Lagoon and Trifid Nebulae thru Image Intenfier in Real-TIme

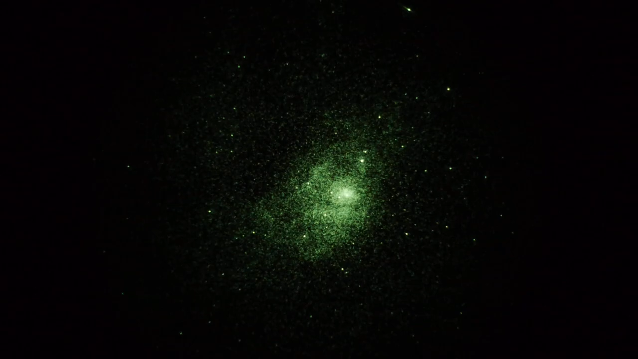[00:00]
Okay, this is a video of M8 in Sagittarius. This is the Lagoon Nebula. We're looking through a Sky90 telescope at 20 power.